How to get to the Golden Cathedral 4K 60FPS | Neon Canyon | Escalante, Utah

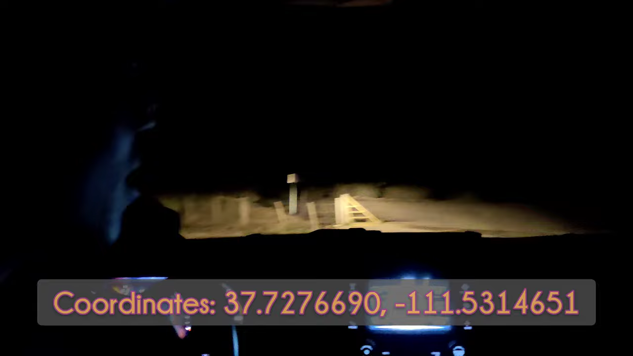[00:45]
The trip there was about two hours long from our hotel and Bryce.
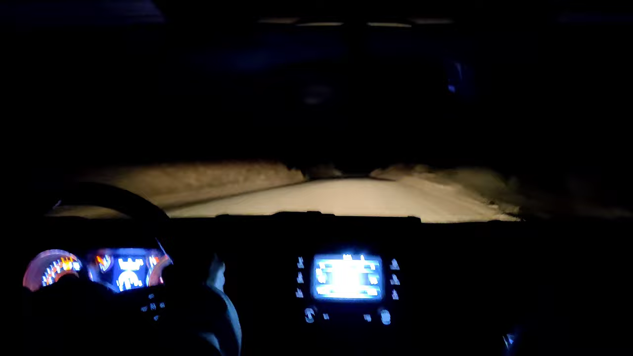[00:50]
So we left when it was dark and by the time we got to the trailhead, it was...